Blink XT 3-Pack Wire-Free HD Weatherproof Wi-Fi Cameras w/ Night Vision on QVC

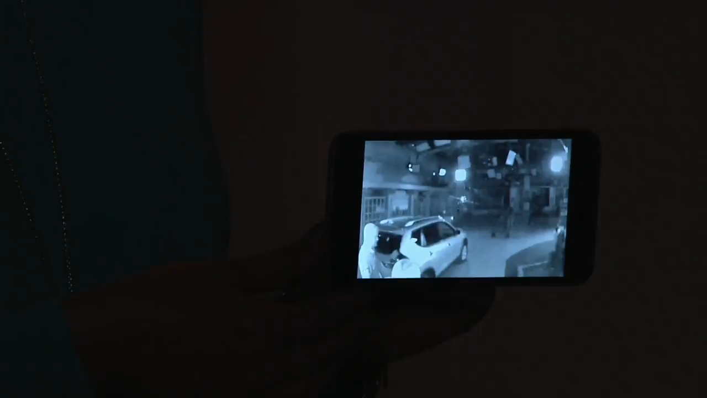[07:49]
Because with night vision, I'm live right now. And I'm moving in front of our car. And guess what? Yeah. That blink camera is captured. Okay. It is black. I cannot see your face right now.
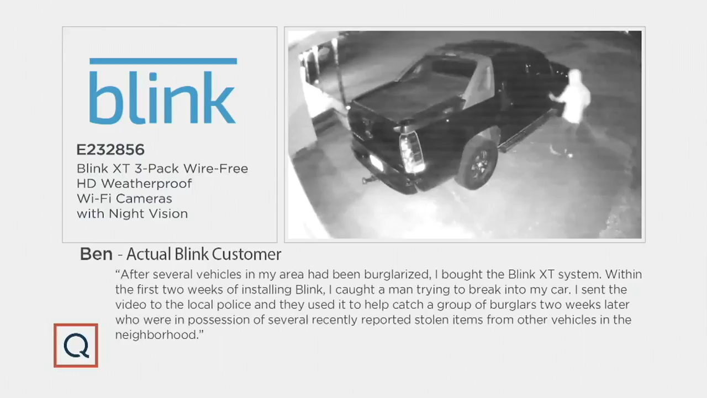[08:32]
And so Ben, there was a lot of break-ins happening in Ben's neighborhood. So he went ahead and bought the blink system and got it installed. And then sure enough, a few nights later, he caught somebody breaking into his truck. He sent that video to the police and that actually led to an arrest a few days later.